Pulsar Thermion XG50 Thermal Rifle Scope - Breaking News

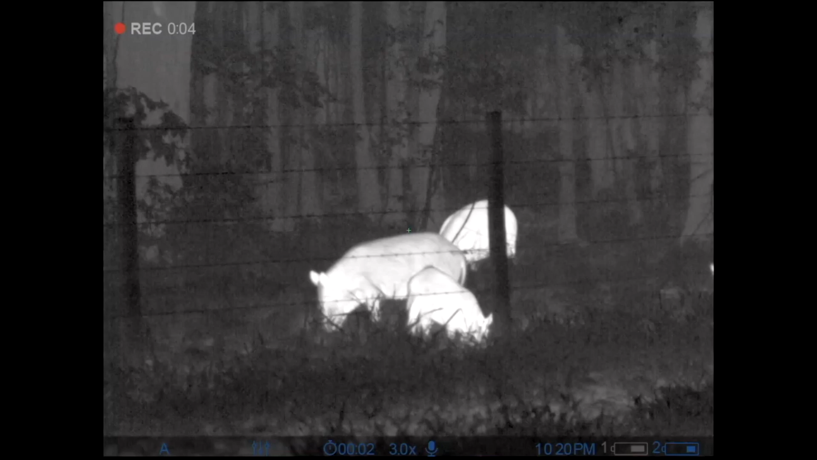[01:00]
But what I think is even more amazing than that is that they have done something that up until now,
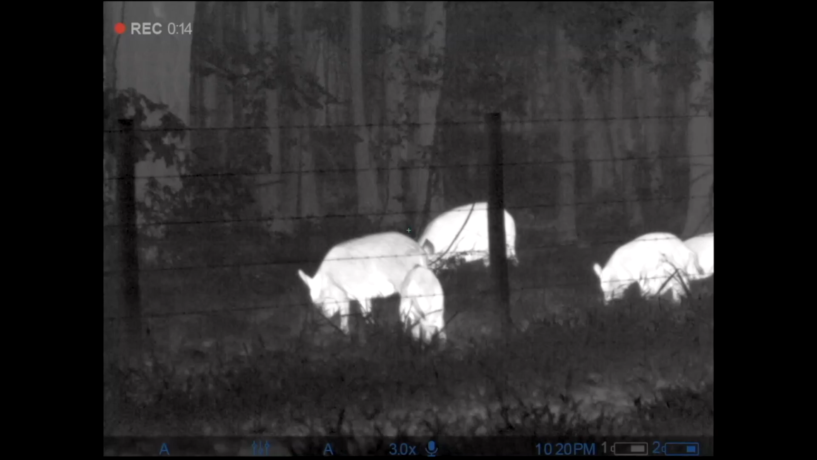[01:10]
everyone believed was impossible to do. And that is they've included internal audio and video recording with the BAE 640 12 micron thermal core.
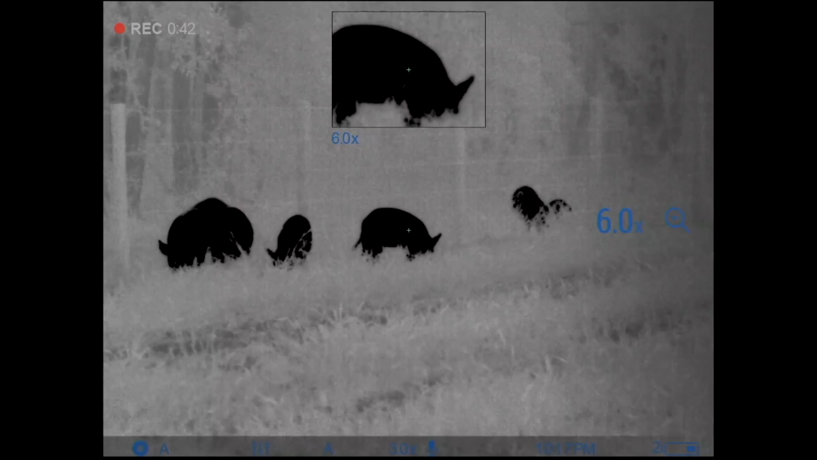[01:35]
They've got it crammed right here into this XG50 with the BAE 640 12 micron thermal core.
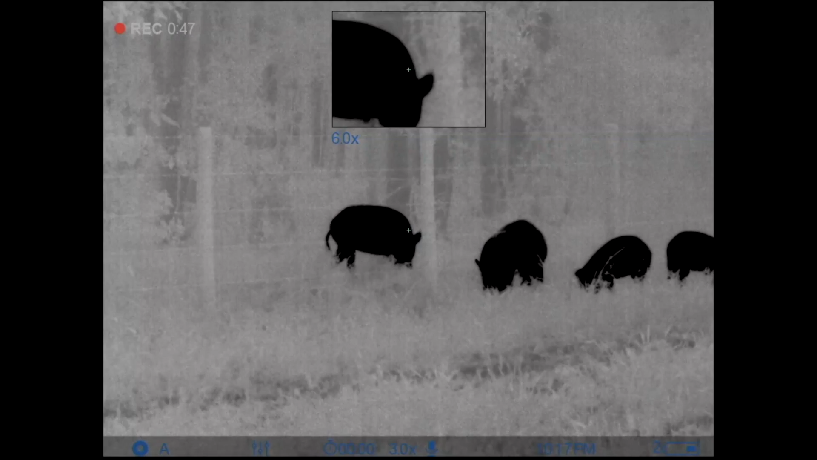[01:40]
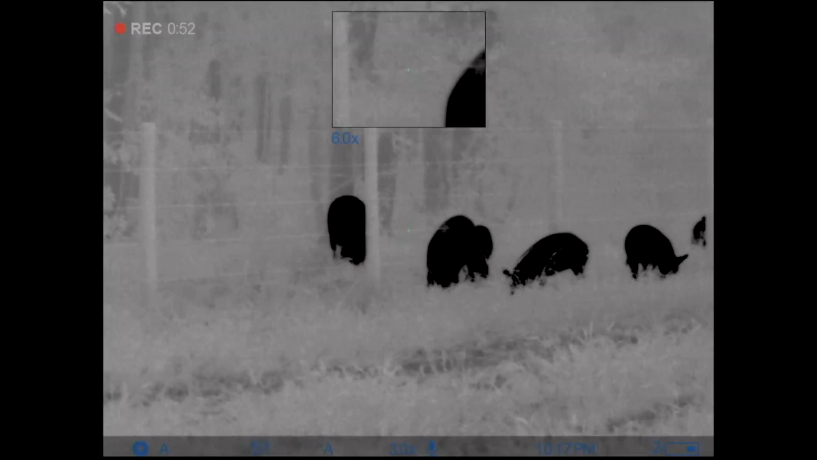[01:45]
Now this unit is a three-power base magnification and it's going to retail at $59.99. We are super excited about this unit.